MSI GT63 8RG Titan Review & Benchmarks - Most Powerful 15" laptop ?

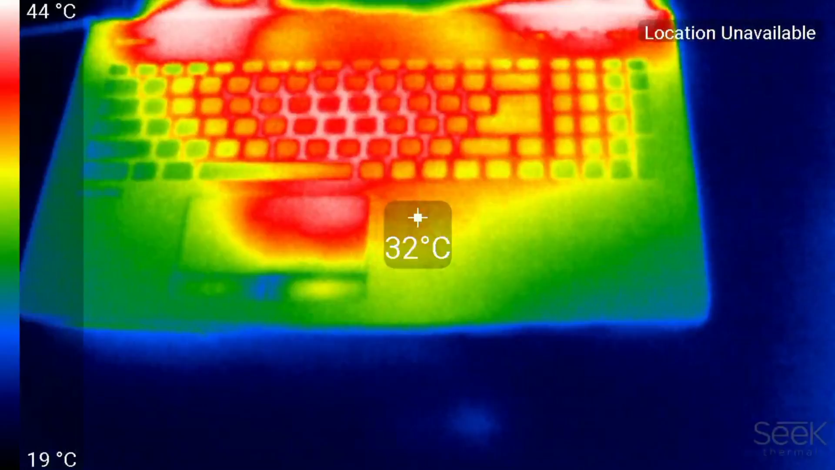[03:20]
On screen: spot 32°C, scale top 44°C, scale bottom 19°C
The center and top parts of the keyboard are at 38 to 40 degrees Celsius. The AWSD key area is cool, but interestingly, there is a hot spot on the trackpad. The palm rest areas are cool, and underneath there is a lot of heat being built up over the internal components, as high as 58 degrees. Let's see if the turbo fan helps actually remove this heat.
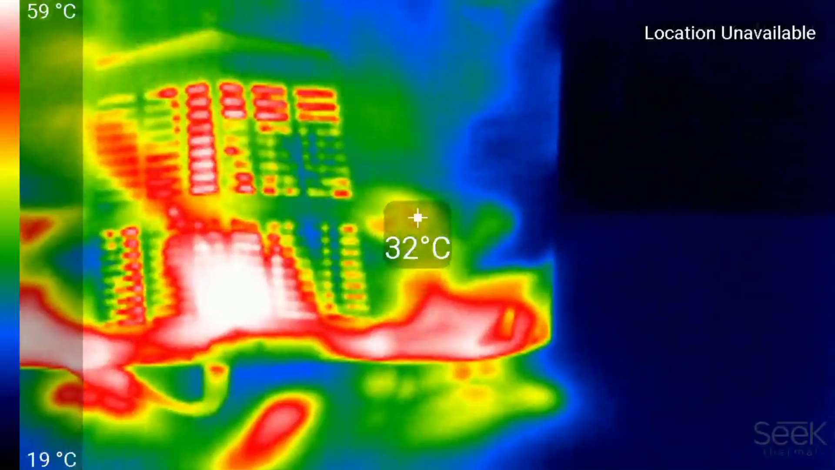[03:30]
On screen: spot 32°C, scale top 59°C, scale bottom 19°C
The keyboard is largely unchanged, but underneath we do see some big changes. I actually ran a disk benchmark here to show this spinning drive that actually does get quite hot as well when downloading games, so that's about 35 degrees. The big difference is the 20 degree reduction inside.
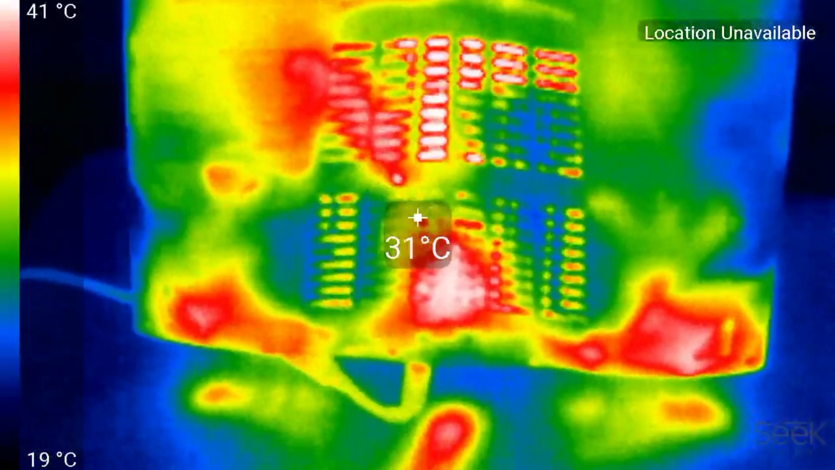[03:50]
On screen: spot 31°C, scale top 41°C, scale bottom 19°C
Here is a summation on the performance. As mentioned before, we have the turbo mode, which overclocks the GPU, and the sport or high performance mode.